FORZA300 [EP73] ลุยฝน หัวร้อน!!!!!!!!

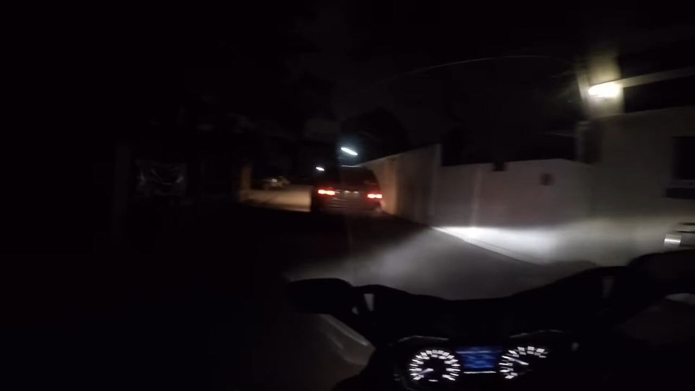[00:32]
ก็สวัสดีย้ำมึด วันนี้เลือกงานมึดนะฝนตกแล้ว ลุยฝนครับ
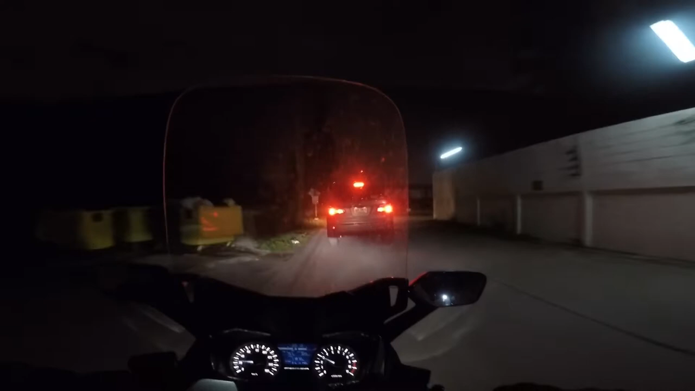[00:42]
ไปดูสิกว่าปว่าเราจะพังไหมไม่พังเหรอนะ มันกันน้ำได้นิดหน่อย ไม่น่าพังนะก็มาดีวันนี้มีงานโรงเรียนตอนเย็นนะครับ ก็โปรักชั่นของเด็กก็จะเลือกมึดหน่อย หน่อยตอนนี้ก็เวลาสองทุ่มสิบสองนาที
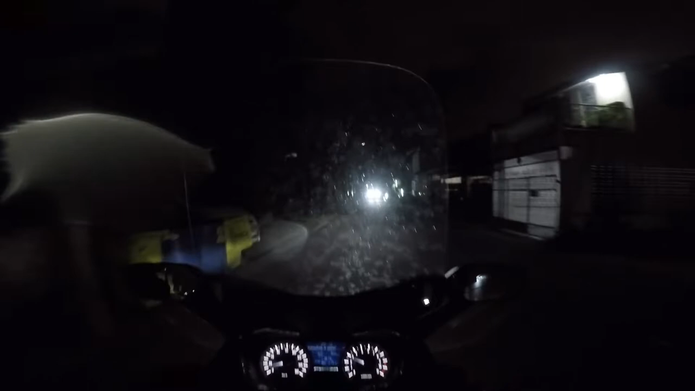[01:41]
หมวกน้อก็จะมองอะไรไม่ค่อยเห็นนิดหนึ่ง เราต้องรู้สิบซื้อประหวะเพราะว่าโทษสัพวันอยู่ใน เขาinformationกระเป่าเสื้อนะ โทษสัพวันดีก่อนนะแล้วเสื้อก็การฝนชักไม่ค่อยได้แล้วด้วย ดูสิบเสื้ออันน่ะ ชิบชิบชิบเสื้อการฝนเราเราเซอร์เองครับ
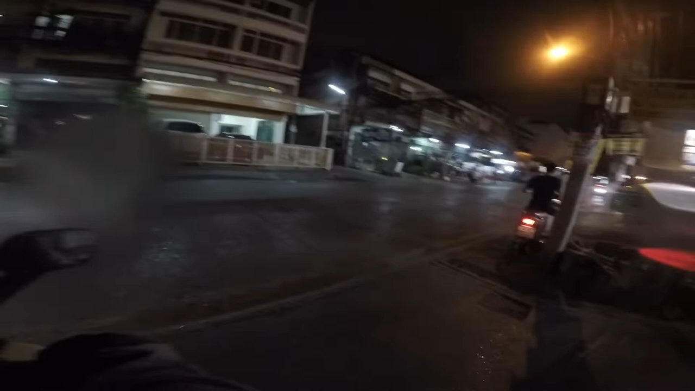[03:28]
ตอนนี้เราก็ออกมาฝนไม่มีนะ ฝนเบาบ้างอยู่ ฝนเนี่ย
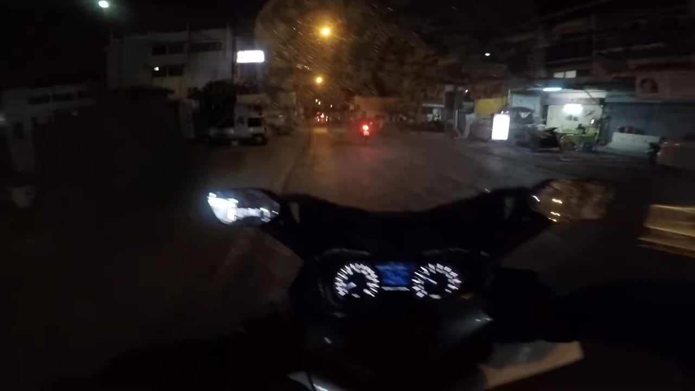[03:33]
เป็นหยุดหยุดเนี้ยดีได้รางรถไปในตัว รถเลิ่นหรือเกิน
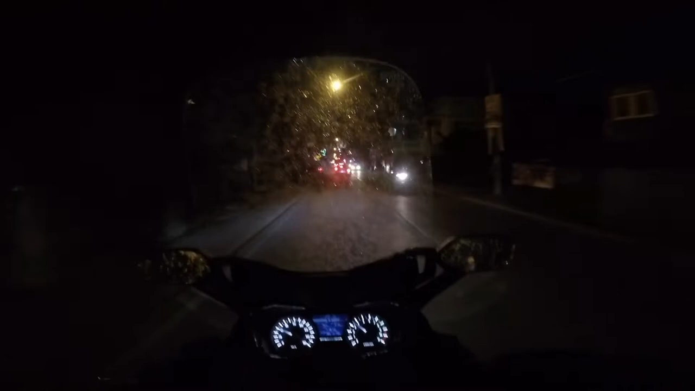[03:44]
อืม โอ้โคง ร้านไหนวะ คือหมูก็น็อกมันกลองแสงนิดหน่อยอ่ะไม่ค่อยทน足เหมือนมาติดฟومล์ประมาณ 30 40 อ่ะอืม มันค่อยม่uranใจในการหมุดตักเท่าไหร่ปลวมไปได้ แต่คันนี้มันก็ขว้างโง่อยู่ดี
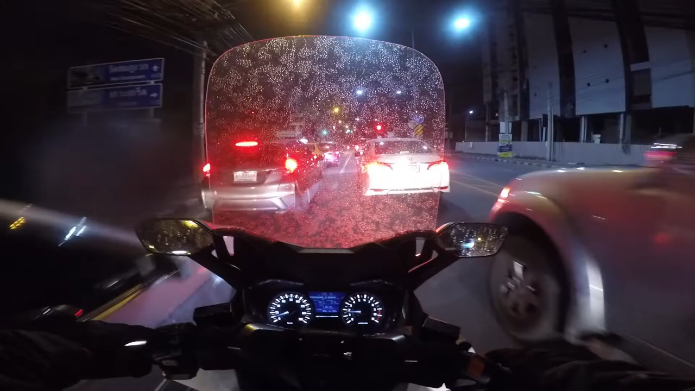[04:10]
หรือ เข้าไปกันไปไปโอ้ย สายไปทำสายตัวไว้เนี่ย น่าควรมากโอเคอ้าว เขียวแล้ว
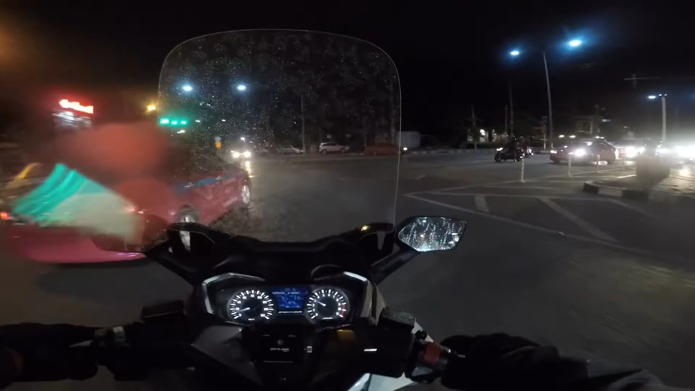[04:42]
โอเคครับ ไปกันต่อฝนตกไปปล่อยอย่างนี้ อ้าว ตรงนี้ไม่มีฝนเลยนี่โอ้โห เราสาดการฝนอย่างดีไปไป ไปกันต่อก็เมืดแล้วก็ก็จะเจอรถเว้นเยอะหน่อยนะรถเยอะหน่อย
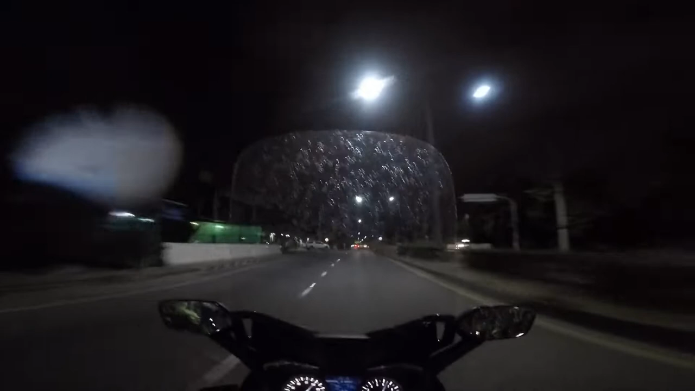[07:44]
ละลมแรงเหมือนกันนะก็ตอนนี้เริ่มปรับสายตา ชินกับหมวกน้อกแล้วโอเคพอเห็นถนนแล้วครับแต่ตอนนี้ช่วงไม่มีไฟถนนก็คงต้องเปิดหมวกแล้ว
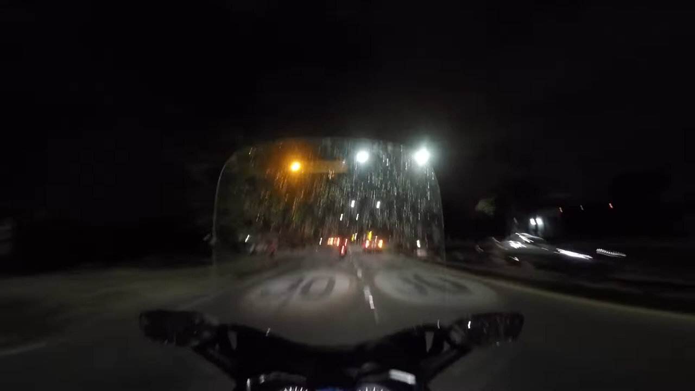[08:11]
อาจจะมองไม่เห็นนี้ตรงนี้นะ ฝาท่อคือผมขับมาก็เป็นปีแล้วนะทางนี้
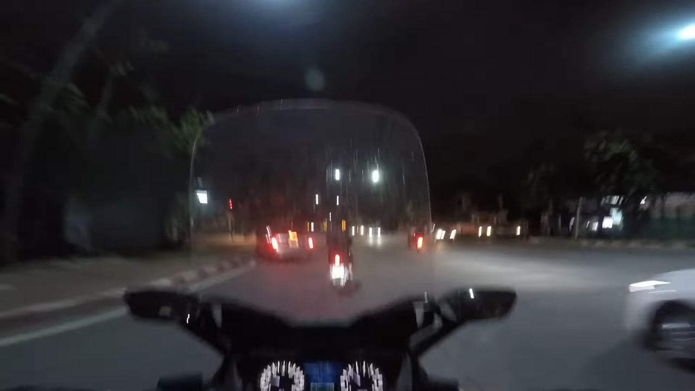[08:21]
แล้วฝาท่อ驚อบสองฝาลนี้นะคือมันจะอยู่ชิตแลนกางฝาแรกนะฝาแรกชิตแลนกาง ฝาทoliaที่สองจะลงตีไฟ์ไปหน่อยนะคือพอเราถึงฝาท่อขอฝาแรก เจอเยี่ยบไป説明?มันก็ไม่เซ็ Elijah เท่อนว่าไหร่หลบลงตรง Syd ที่ไหนได้อาวฝาแม่งอยู่ดั looks like insideกَคันเนี่ยก็แทกเต็มๆ กระจรวมเลยปลัก
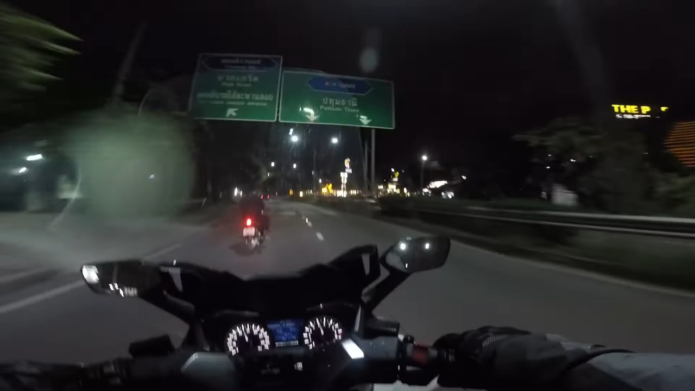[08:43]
โอ้โห ตลอดเลย แล้วก็ไม่เคยจำเลยนะขี่มากี่ทีก็โดนตลอดลืมๆ เนี่ย เอาแล้ว หมดเจอผ่าแรกก็ลบ ลบลงซ้ายตลอดแล้วก็โดนตลอด บอกโอ้โห สังเกตได้นะ จะมีหลายคลิปอยู่ตกจะตก ไอ้ฝาเท่า 2 ฝาเนี่ย ตลอด
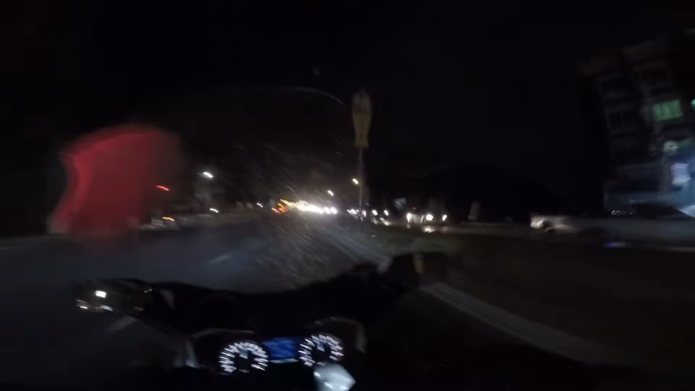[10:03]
า ลด ขน หลัง เปิด ไฟ สูง ทำ ไม วะ เปิด ขับ ยาว ยาว เลย เราก็ ขี หนี มัน ดีก อ่ะเปิด ไฟ สูง ขับ ไม่ เกง ใจ ชาว บ้าง เลยก็ ธรษณา วิสัย เหลือ ประมาณ 65% นะครับจางคืน แล้วก็ จอ แรก หน้า จะ จรร  75 แต่ ผม ลก ไป อีก 10 เนอะ เพราะว่ามัน มี ร้อ อ อง ฝน นะครับ ติด ท
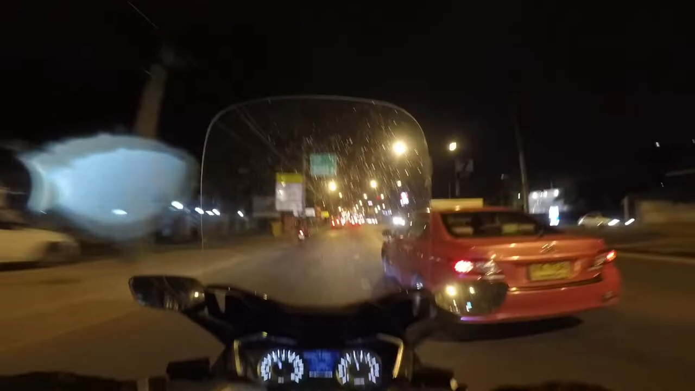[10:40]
ขว่านี้ นะ ก็ ให้ 60% 65% นะในการมองเห็นทัฒนาวิสัย ในการขับรถวันนี้นะครับในเวลา 2 ทุ่ม 22
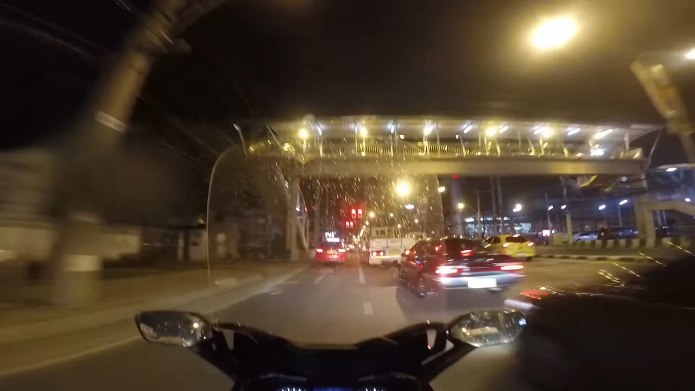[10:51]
แล้ว ไว้ครับ ฝ้ายผ่านตลอดพี่น้อง ปล่อย ปล่อยโอ้ย เหี้ย ไม่เปิดไฟเลี้ยวด้วย นึกจะจอดก็จอด โอ้โหย สันดาล มากชนโต๊ตมาไม่ง ทำง่ายเนี่ย ดีนะเราค่อย ๆ ขับนะ ก็ wszyscyก็กำลังมองก็ออกขวาแล้วแล้ว  hardest